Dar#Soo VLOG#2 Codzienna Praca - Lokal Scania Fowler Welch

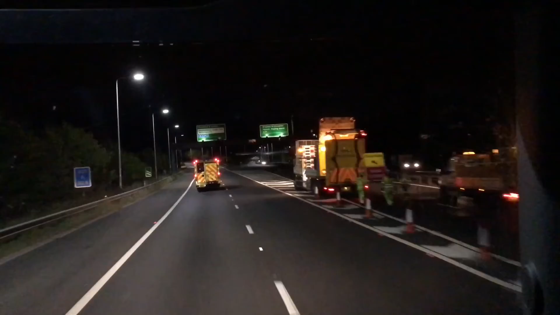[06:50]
Kuźwa, niewiele mi brakło, abym zdążył. Abym zdążył przejechać. 5 minut. Dopiero co chłopaki zamykali to. Ale nie będzie najgorzej. Patrzymy.
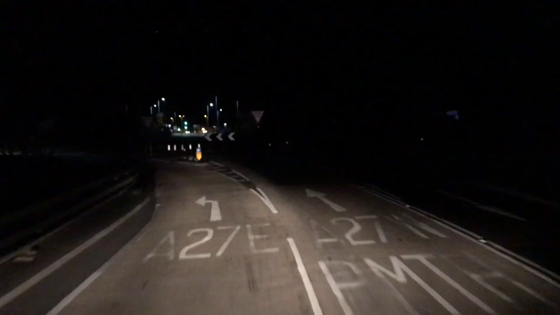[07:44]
jest jeszcze otwarte, także oni tu pewnie za nie, o tam już w oddali widać, tam stoją. Tu pewnie później przyjadę i to zamknę wjazd na A27. Spoko. Także wracamy. Wracamy na drogę szybkiego ruchu. Bo ominąłem objazd przez miasto.